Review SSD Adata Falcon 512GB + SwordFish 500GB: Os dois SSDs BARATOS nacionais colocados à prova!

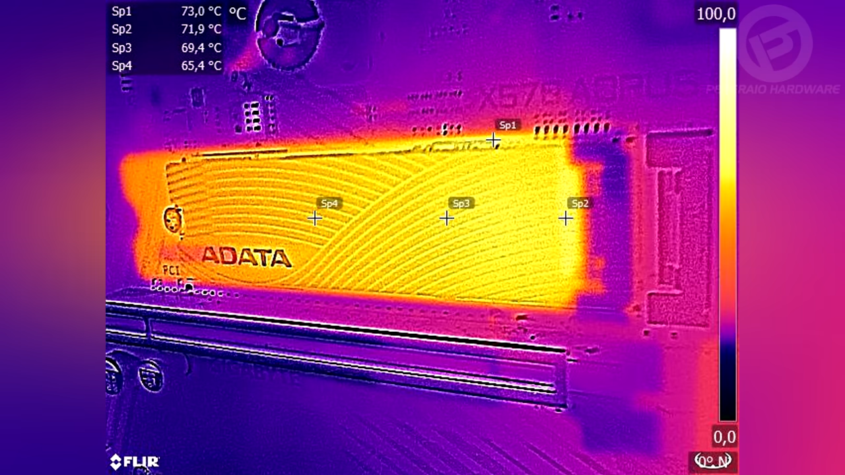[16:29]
Às vezes ocorrem discrepâncias assim, então ele mostra ali valores um pouco acima do limite operacional, mas internamente o sensor está reportando um valor bem maior. Quando a gente olha para o Falcon, é o oposto, você vê que curioso, né?